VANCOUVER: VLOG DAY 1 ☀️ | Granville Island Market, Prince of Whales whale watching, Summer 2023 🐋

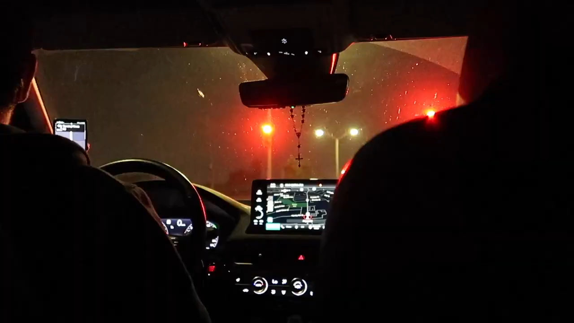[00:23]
and getting into our car at around midnight to drive from Windsor up to Toronto.